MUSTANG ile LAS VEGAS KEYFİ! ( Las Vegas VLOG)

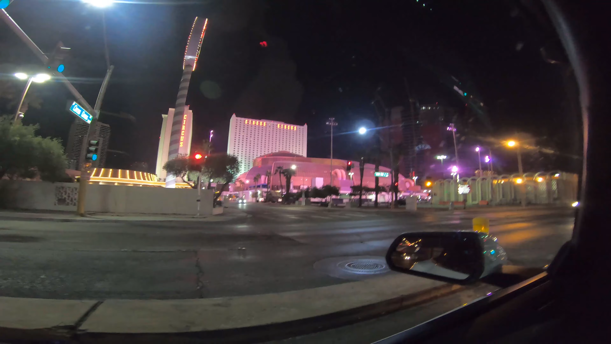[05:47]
Circus Circus. Oraya gideceğiz. Ha dönüş bize varmış. Unuttum dönmeyi. Dönelim.
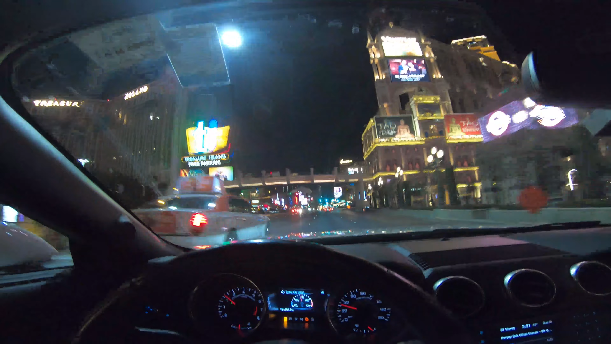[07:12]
Her yer otel, her yer kumarhane ve çok gösterişli yapılar. Süper. Şuradan bir U dönüş yapalım da geriye de bıraktıklarımızı görelim.
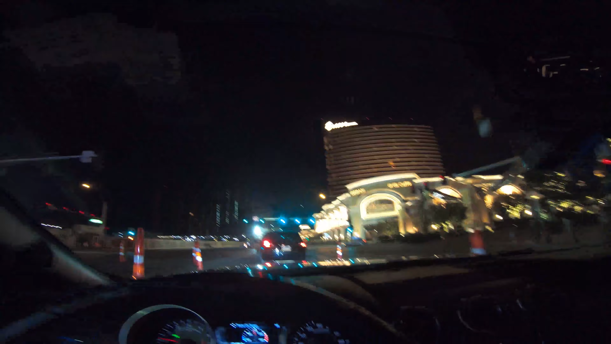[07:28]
Harip bir yapı. Yemin vermişler. Arabamın üstünü açmak istiyorum.
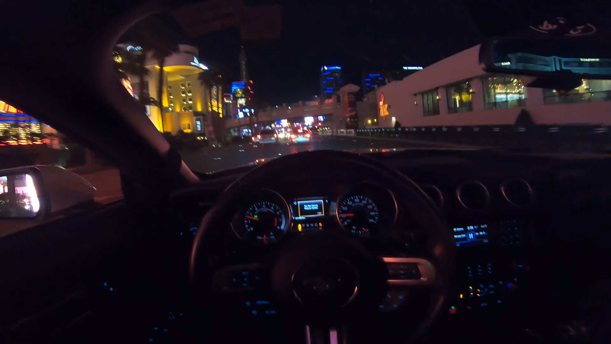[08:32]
Eyfel Restorant DBR arasında Bir oraya bakalım neredeymiş O ileride soldaymış Mesela oraya gidelim
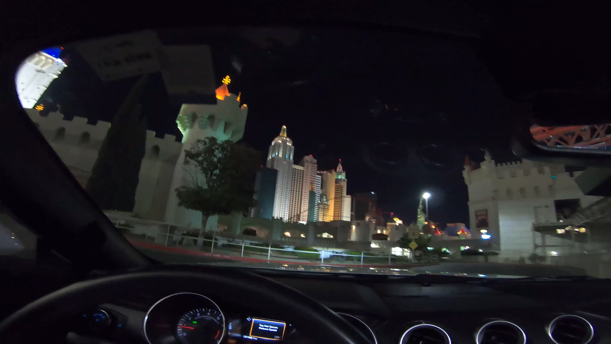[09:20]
Aaaa burası çok güzelmiş yalnız Şurayı bugün gençler
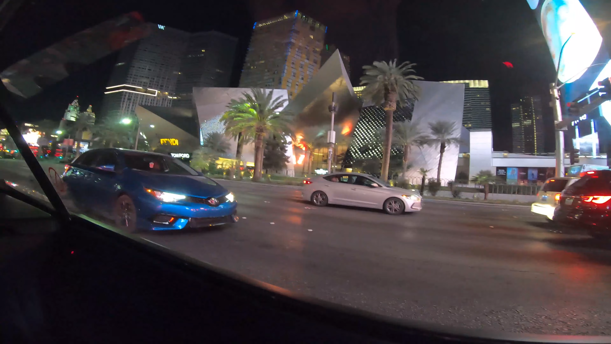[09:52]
Değişik değişik yapılar var Mısır piramidi şeklinde bir bina vardı yine Şurada bu tuhaf tuhaf ilginç tasarımlı yapılar var Ve bunlar neymiş The shops at Kristall's Kristall's Arabanın üstünü de kapadım Artık dedim çok sordu oldu Şimdi şu balonlu olan yapı Hemen yanımda olması lazım Yolun adı da Paris Roar
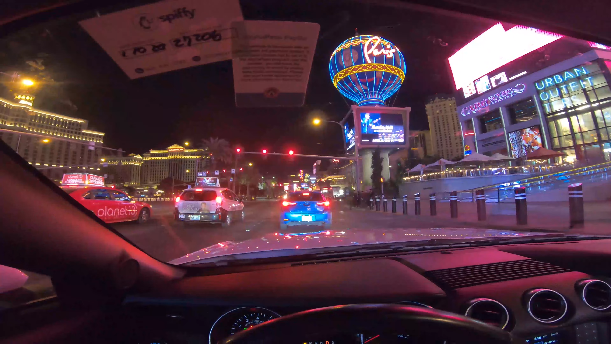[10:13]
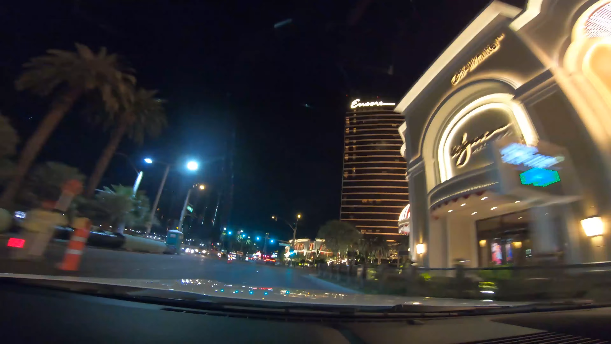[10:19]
İleride mi sanki Toronto'nun Cienta var ha Aa burada bir tane daha Ross'u gördüm
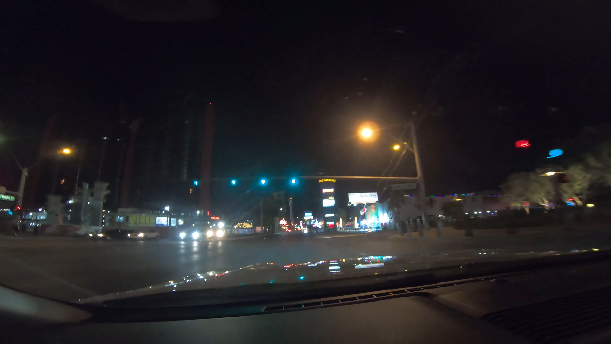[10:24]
Aa hem de Sörpü Sörpüs'ün Yani bizim kaldığımız otelin tam karşısında